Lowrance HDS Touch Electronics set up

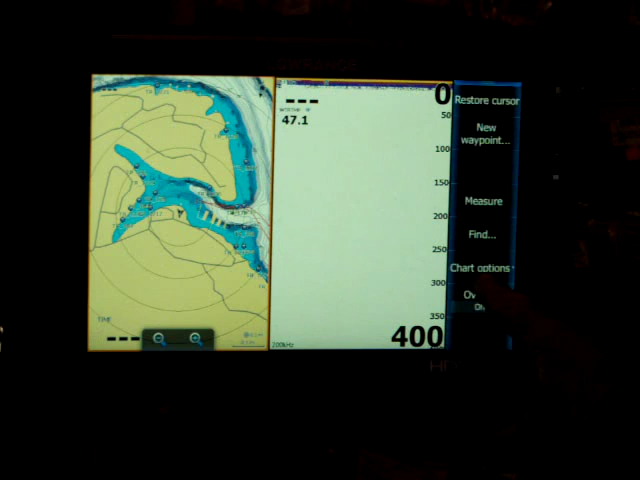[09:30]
And I'll come to chart options. Now, one thing I always do is on the chart orientation, you've got three different, you've got heading up, well, you've got north up, heading up, or course up. North up, the map is always turning as you turn. And that kind of confuses me. You know, I like to have course up, so that when I'm running down the lake, like it would show me right in the middle of this channel,
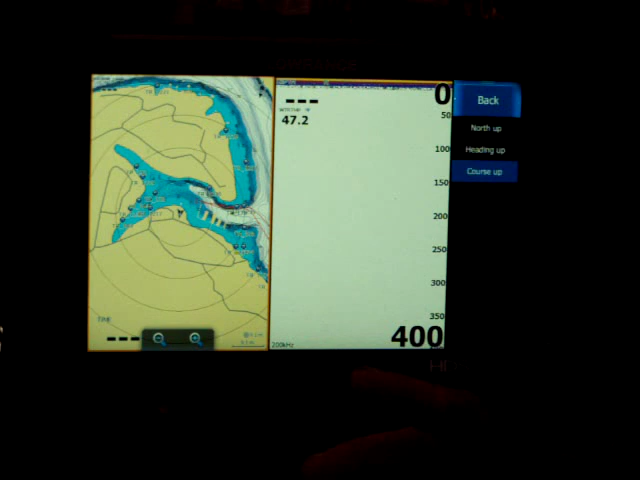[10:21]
But anyways, if I was running down the lake, what's on my right hand, what it's showing me is on my right hand side is actually there. If I had it on north up, the map would be turned to the orientation of north. So, for me, it's just simple to keep it course up. Another thing I set is down here at the settings, and it's called safety depth. And what that is, it's the coloration on the chart here. See, right now, I've got it on six foot. So, basically, everything in the white, you know, there's going to be a six foot depth change. Everything in blue is going to be six or less. So, if you run in a lake that you're not familiar with,
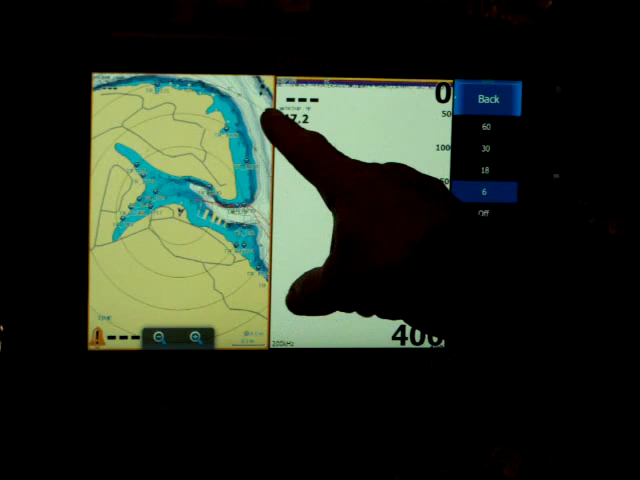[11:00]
like a shallow lake, I'll usually set it at six, and I'll run down the lake, and as long as I'm keeping myself in the white, I feel that I'm not going to run aground. But, one of the main things I use this for is to see how a point lays out, like when I'm structure fishing.
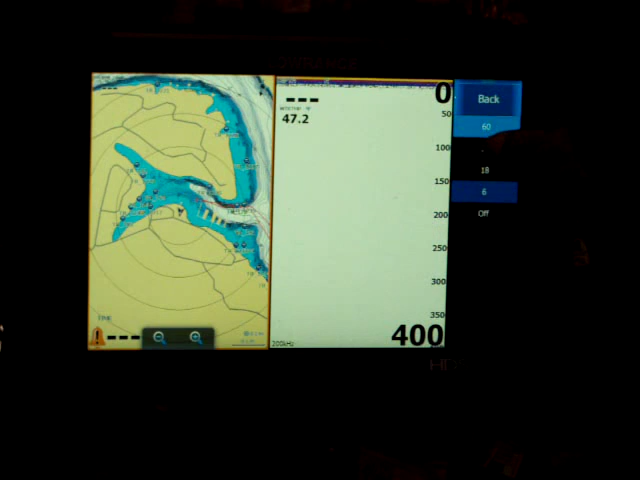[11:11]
You'll see I'll go up to 30 foot. Now, it's got a different shade of blue.
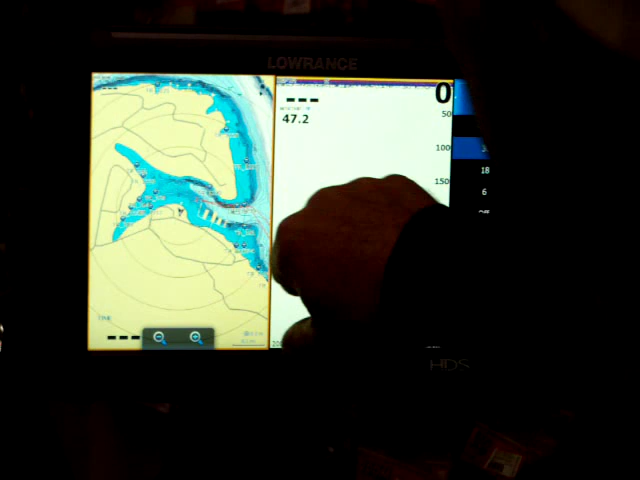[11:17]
Now, that's going to be, at the outside edge of this blue mark, that is going to be, you know, 30 foot.
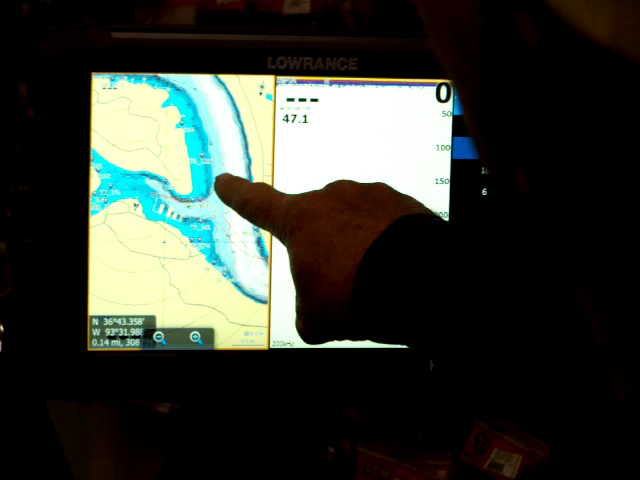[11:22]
So, if I'm following a point with the shading, I can see the different depths and how the point lays and how it runs out. It's easier to keep the boat in that contour line. Now, with the new software that the touch screens have, plus the HDS units, if you've got the updated software, one Navionics chip will run all the units. It used to be you had to have a chip for each unit.